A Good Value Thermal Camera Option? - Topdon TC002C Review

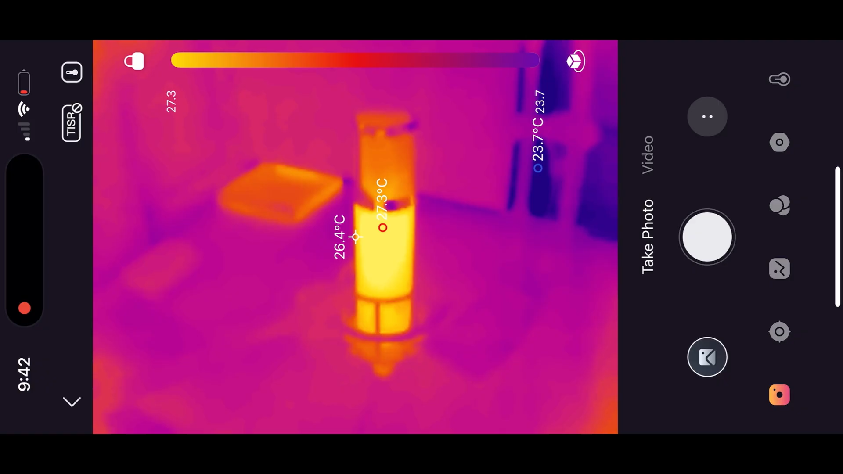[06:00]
Also, at some point, my cat came into the room, and I was able to observe the really interesting temperature differences across certain parts of his body.
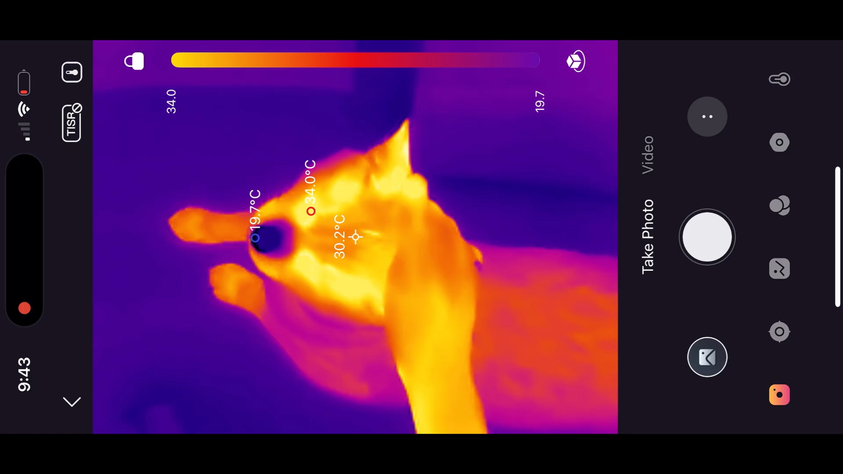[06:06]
On screen: spot 30.2°C
It's super cool how his nose doesn't just feel cold when I touch it because it feels cold, but actually because it is much colder than the rest of his body, by like 10 degrees Celsius. Another use case I wanted to check out with this thermal camera, that led me to look at some other things around the house with it,
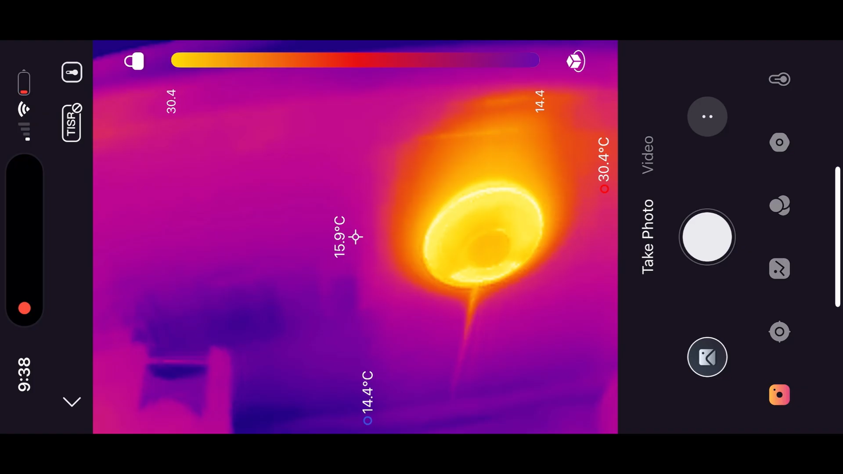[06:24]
On screen: spot 15.9°C, max 30.4°C, min 14.4°C
was looking at some more utilitarian things around my house. Having a look at a toilet, I was able to see where the water was at in the tank,
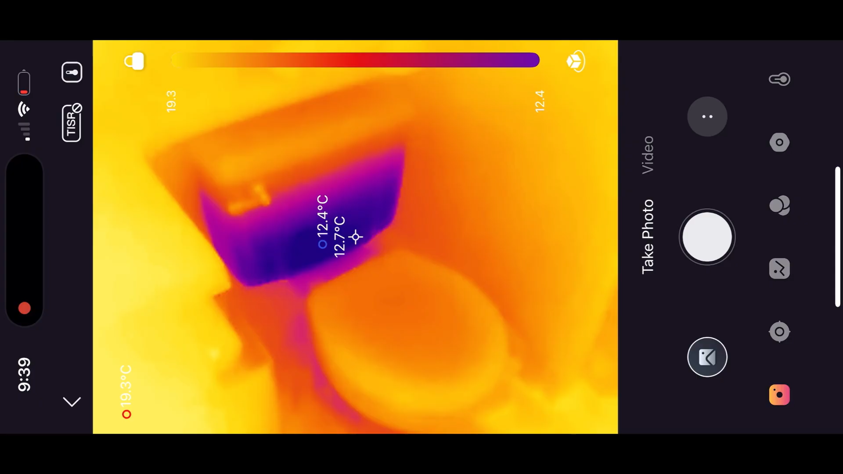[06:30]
On screen: max 19.3°C, min 12.4°C
which maybe isn't that crazy of a thing for a toilet,
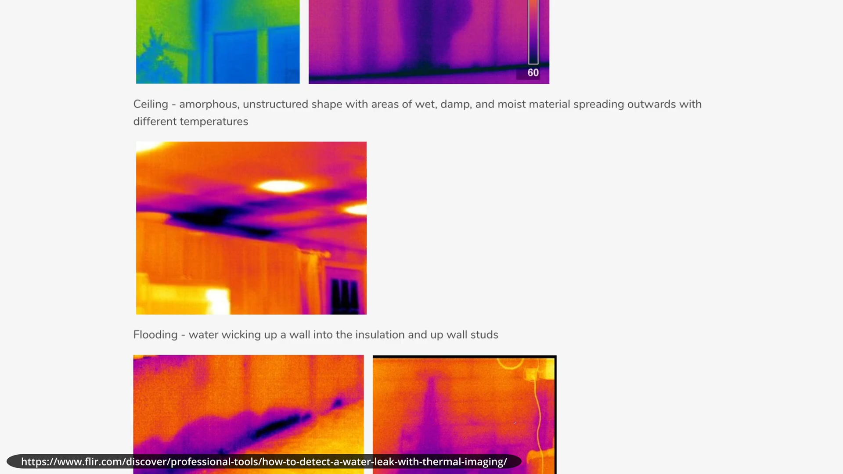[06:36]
but you can definitely imagine using this camera to check for water leaks within walls, floors, and ceilings.
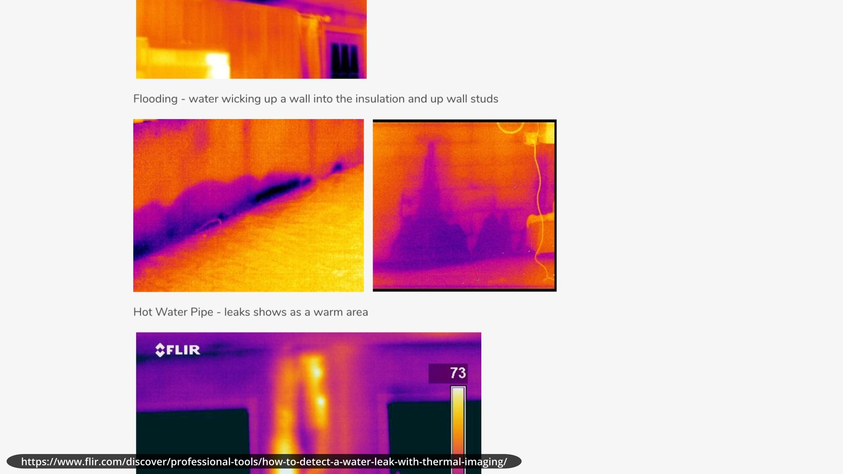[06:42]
This is because it'll outline the cooler sections where the water is, and you can actually see what's happening. Finally, I had a look at the front door of my house, where the camera was able to point out the cooler drafts around the sides of the door, and especially the bottom.
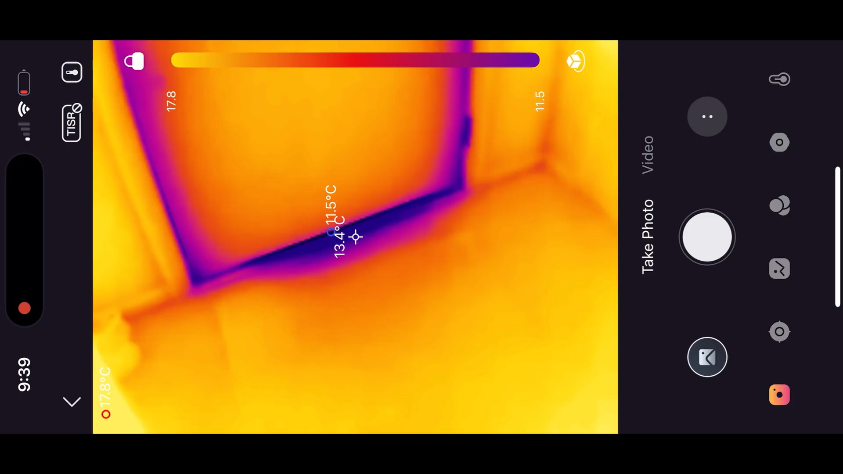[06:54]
I recorded this bit of the video quite late at night, and so it was much colder outside than inside, and it was really easy to see where the energy was leaking out around the door,
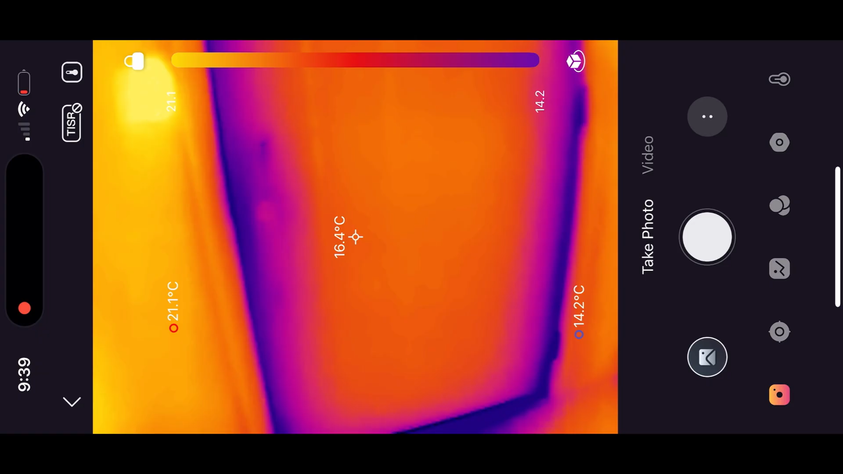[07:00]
On screen: spot 16.4°C, max 21.1°C, min 14.2°C
which I think is incredibly handy. Now, the final thing that I tested before wrapping up by checking out the super resolution feature, was whether or not the camera worked well with the included USB cables.
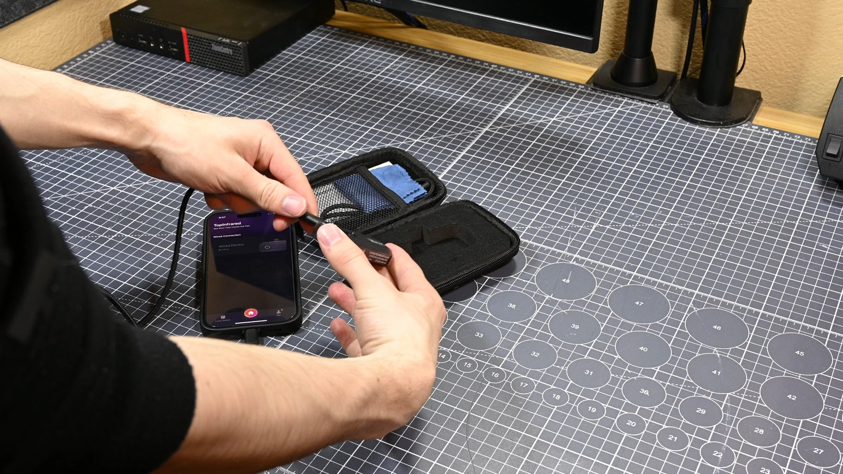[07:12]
Obviously, I expected it to work well with the USB-C extension, and it did, and using this extension made it much easier to get the camera into tight spaces, and still be able to see the thermal image on the phone, so I'm glad Top Dawn includes it.
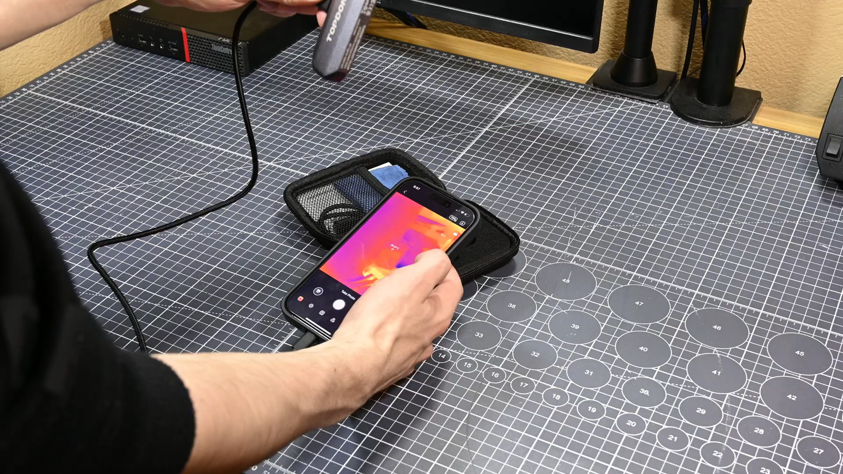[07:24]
However, I was skeptical of the USB-C to lightning cable,
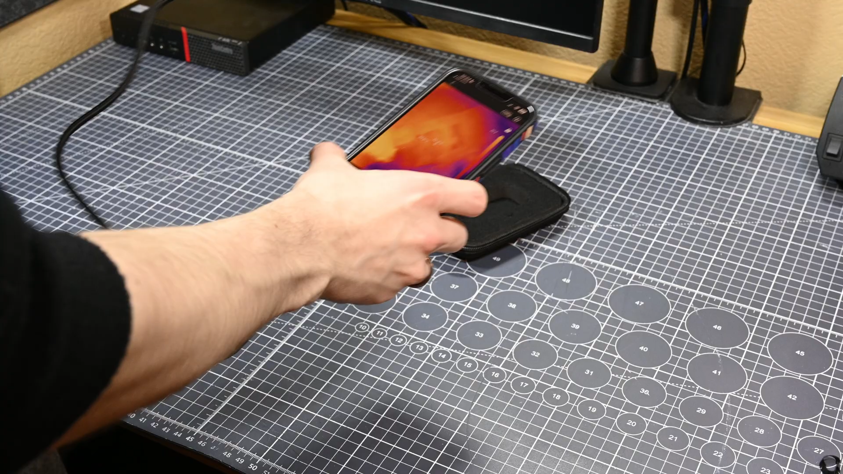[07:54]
when I mentioned that Top Dawn has models of this camera for Android phones and lightning iPhones.
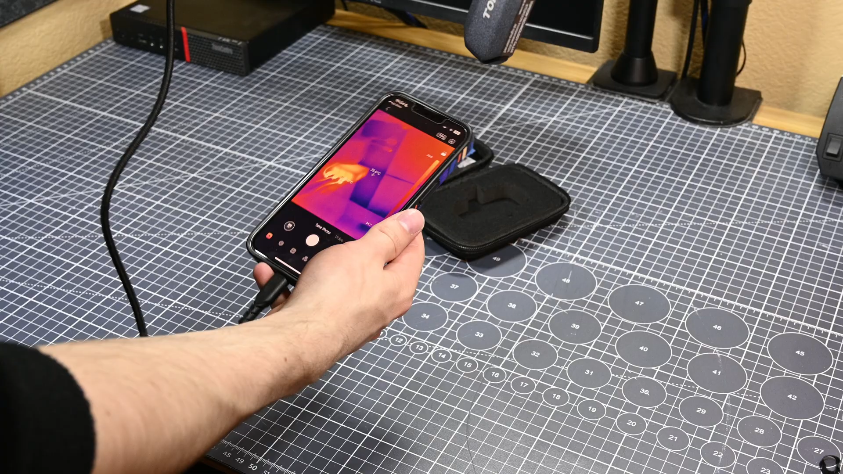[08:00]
I said that it would probably not be a good idea, at least in my opinion, to buy the model that has the native lightning port. This is because I'm not sure if Top Dawn has made the lightning model compatible with USB-C iPhones since their release, and getting an adapter cable for that might be slightly difficult.
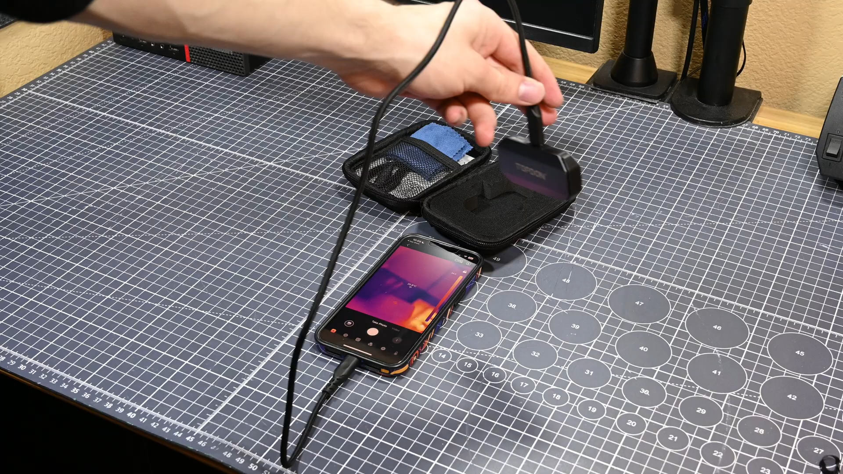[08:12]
And to add on to that, since the USB-C model can work with both kinds of iPhones without issue,
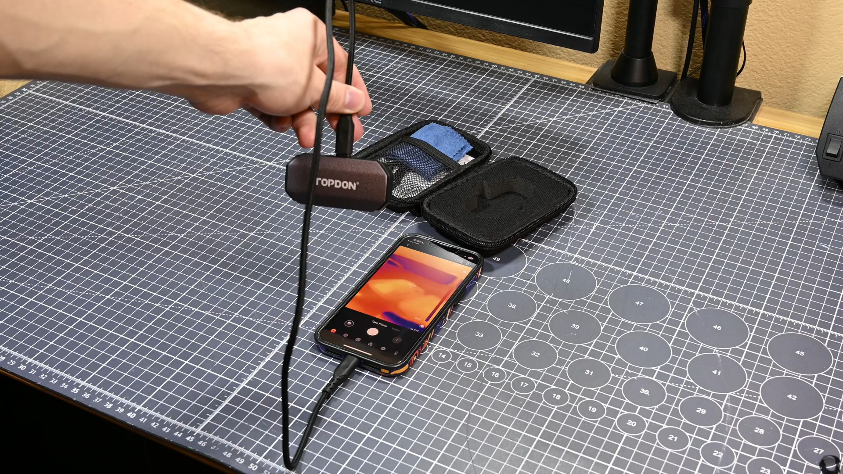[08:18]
it's definitely the more future-proof option.
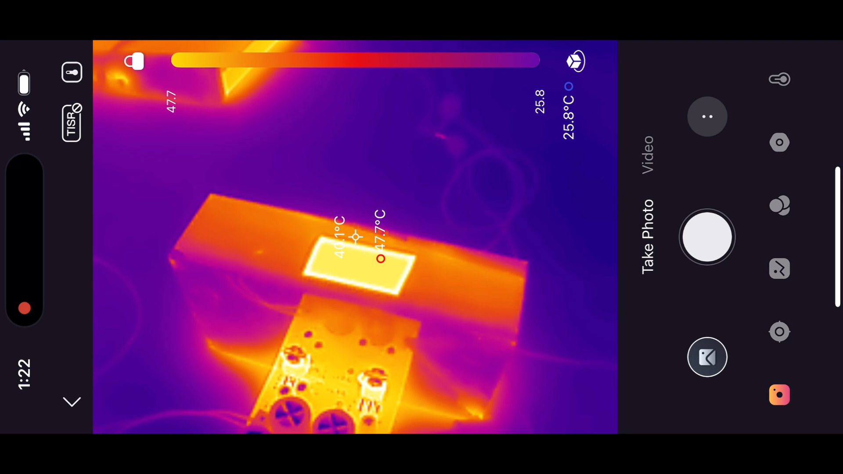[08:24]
Now, the final thing that I want to touch on in this review, before giving my final thoughts, is the camera's super resolution feature.
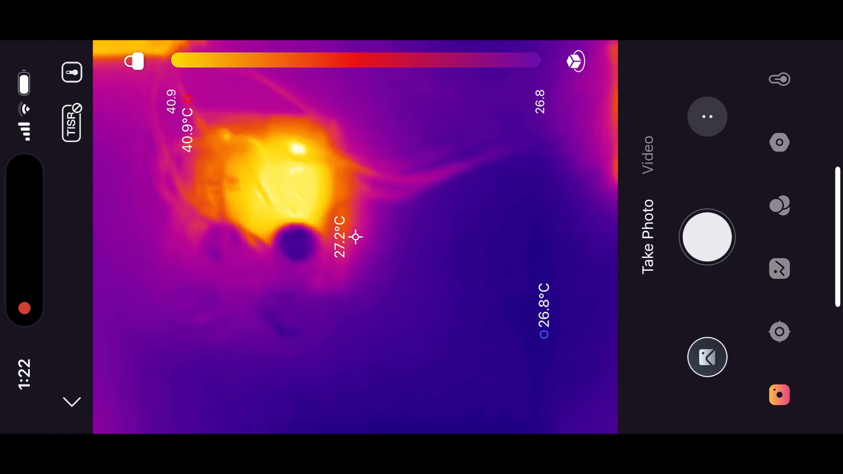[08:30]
On screen: spot 27.2°C, max 40.9°C, min 26.8°C
I tested this feature out when looking in-depth at the temperatures of a circuit I was messing around with recently, and it does seem to increase the overall resolution of the image slightly. However, this feature doesn't feel as drastic a change as the quoted resolution increase would suggest,
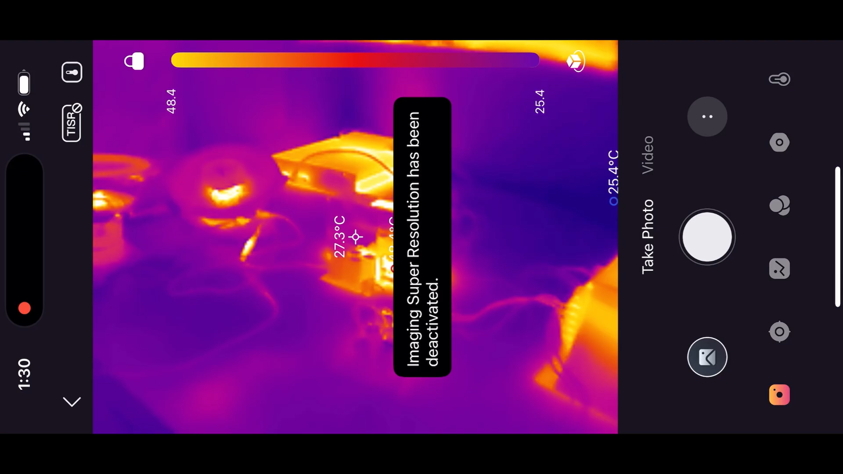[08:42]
On screen: spot 27.3°C
meaning that I personally see it as more of a gimmick than a feature, but it's kind of cool I guess. Thankfully, the camera's native resolution is high enough to give very useful measurements,
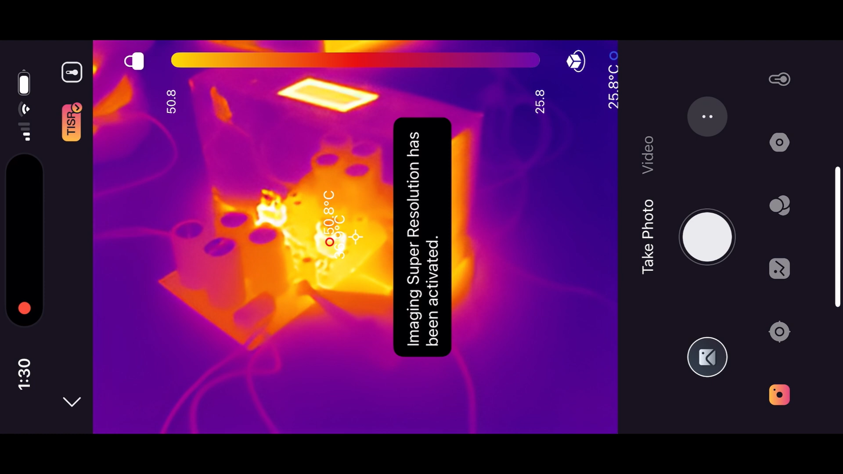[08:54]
and so this isn't really a major loss in my opinion.